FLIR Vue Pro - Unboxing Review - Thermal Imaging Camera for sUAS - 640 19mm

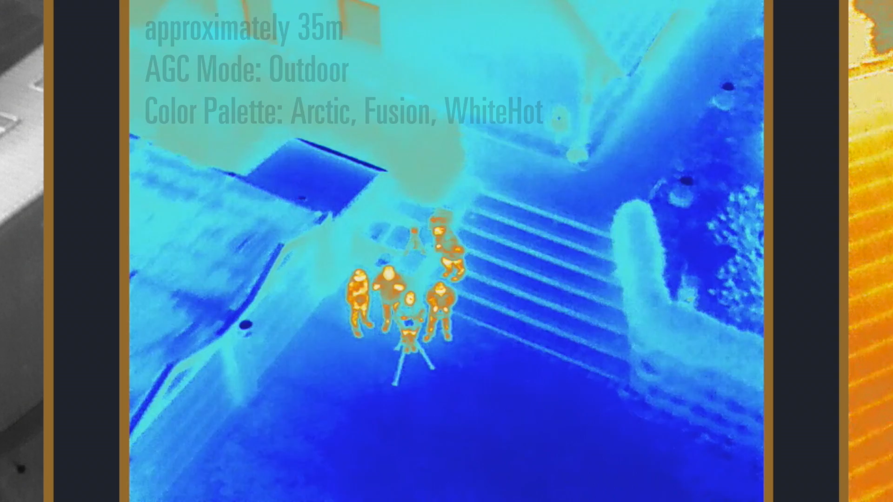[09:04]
Using outdoor and flipping through the color palettes.
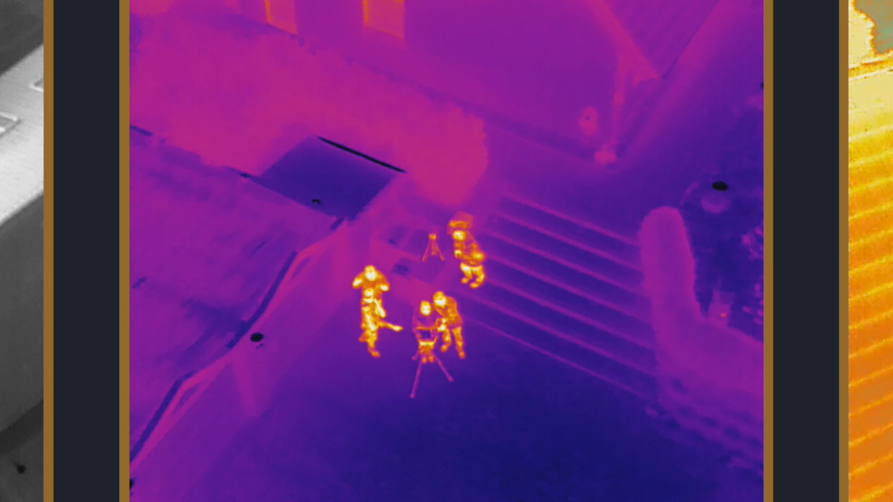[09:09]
The last example is at roughly 40 meters
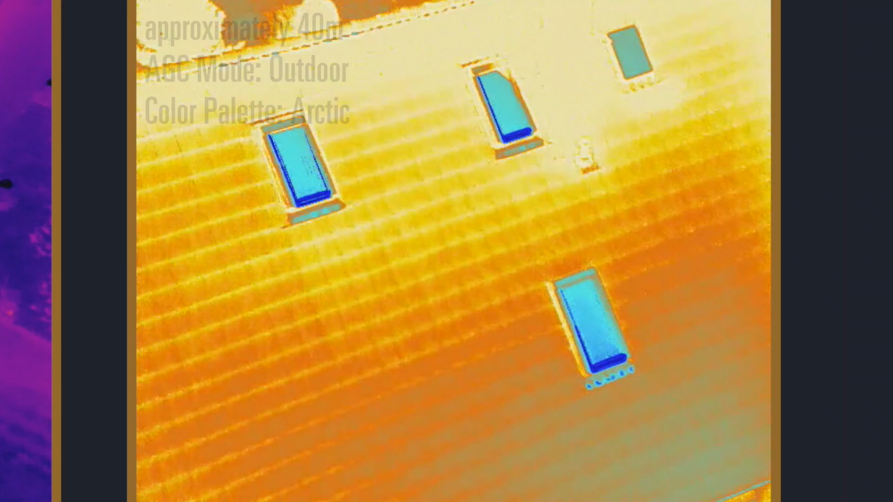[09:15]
altitude outdoor and in the arctic palette.